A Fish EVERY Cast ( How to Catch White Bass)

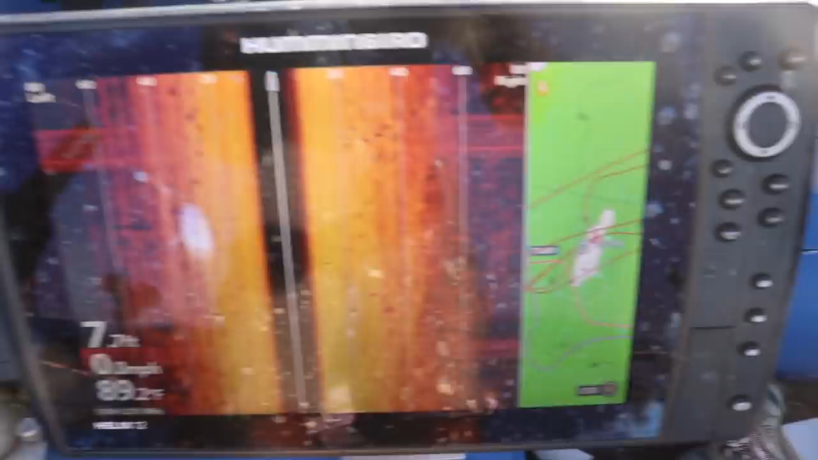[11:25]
all right so right here is my side scan now obviously i'm still but you can see i've got fish all the way around me and
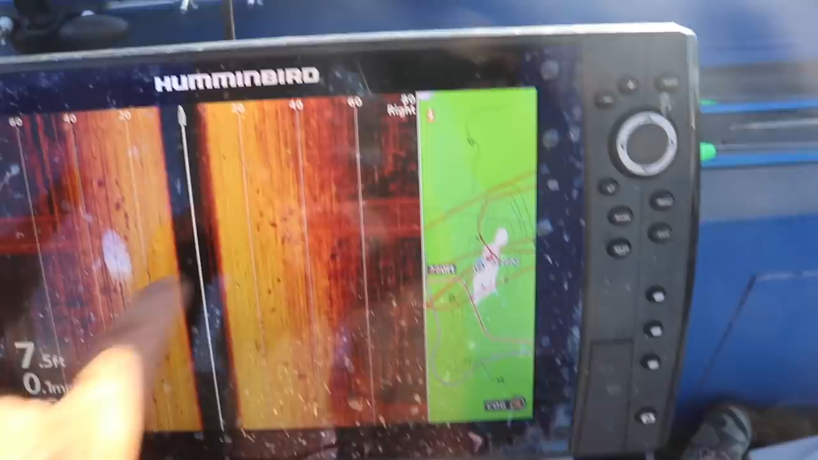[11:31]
if i move i could see those fish and i'm just right on a high you can see
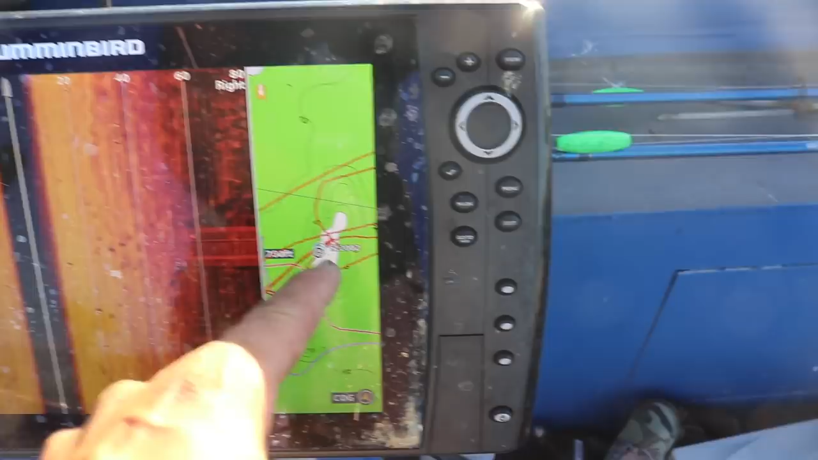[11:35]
there's my waypoint and anchor mark uh waypoint 2002
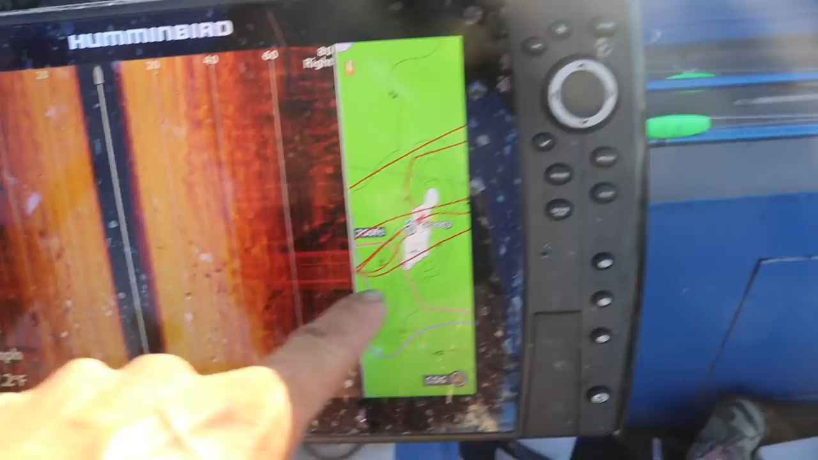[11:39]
right there and that's where i'm sitting just off to the side of it and that's the pass that i
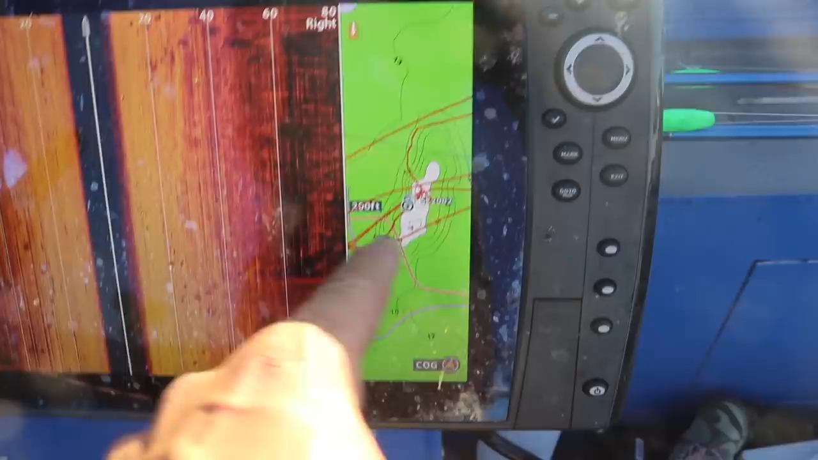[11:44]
was making trolling right on top of that right on the edge right where that transition is so
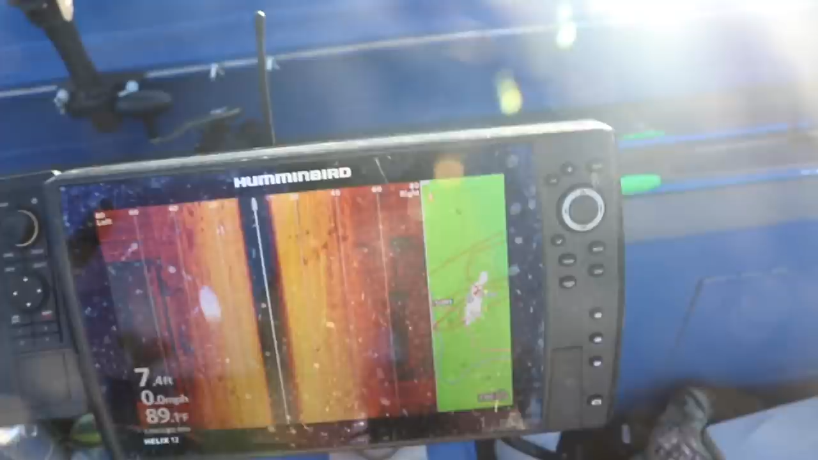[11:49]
On screen: speed 0.0 mph
let me see if i can so looking at the live scope there you can see
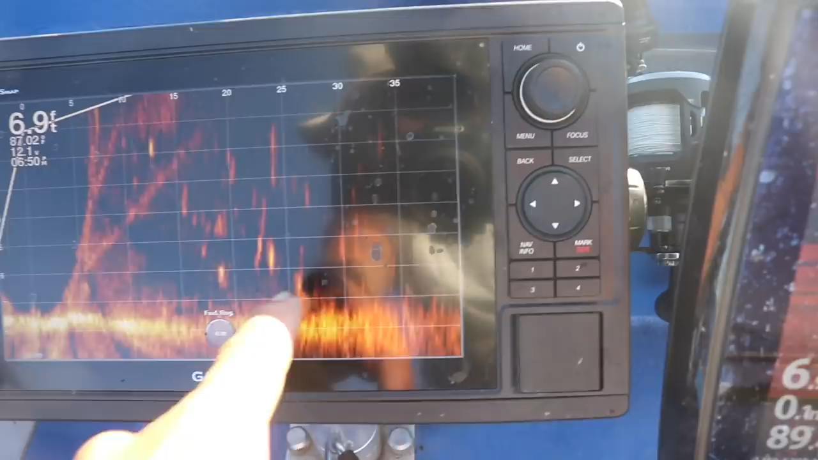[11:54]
those fish those are the those are the white bass they're stay mainly on the
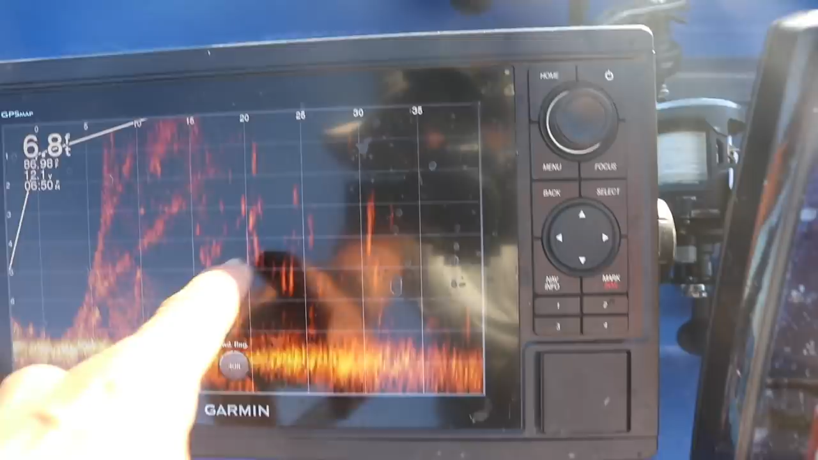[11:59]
bottom there's some shad up top and uh you know pretty uh pretty
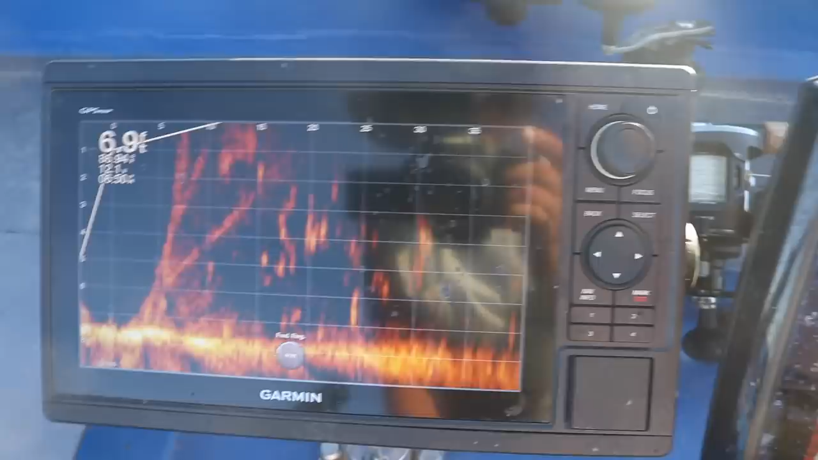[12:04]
easy method using side scan mapping live scope